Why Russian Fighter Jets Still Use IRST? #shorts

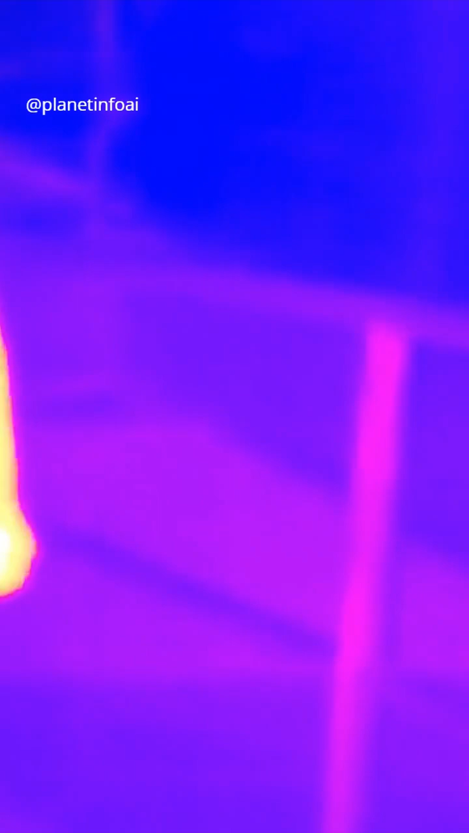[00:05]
IRST, or Infrared Search and Track, is a passive sensor.